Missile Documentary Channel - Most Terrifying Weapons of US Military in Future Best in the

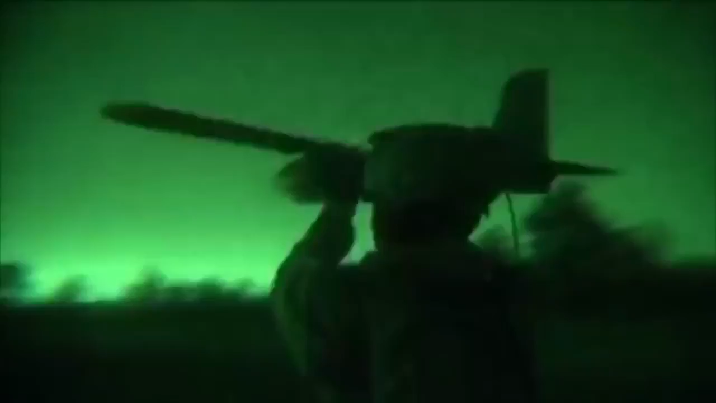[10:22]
On top of that, you've got to communicate with all the different sensors on the battlefield.
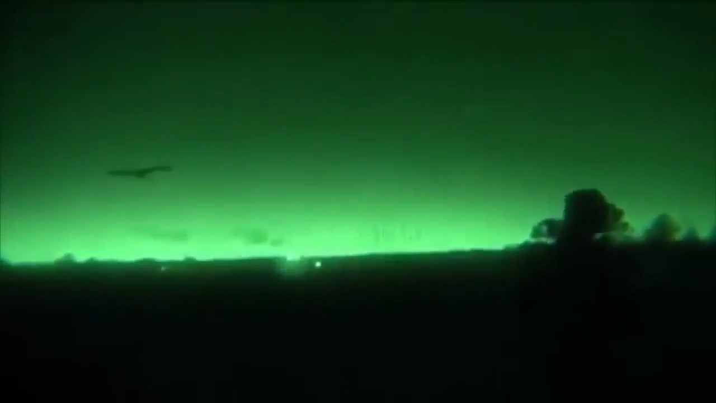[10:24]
This includes everything from the unmanned aerial vehicle to unmanned ground vehicle, so something you might kick out into a building before you enter.